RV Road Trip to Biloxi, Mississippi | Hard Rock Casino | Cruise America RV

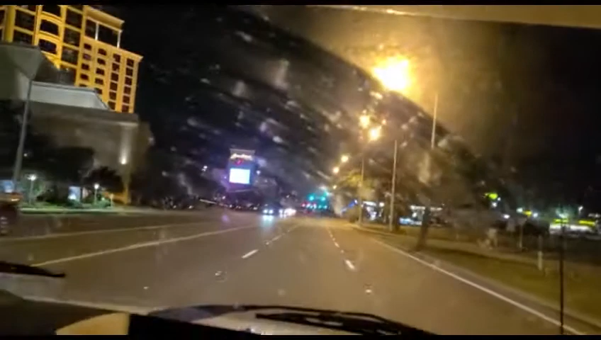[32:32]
Another casino, the Beau Rivage. You can't see it with the windshield, I'm so sorry.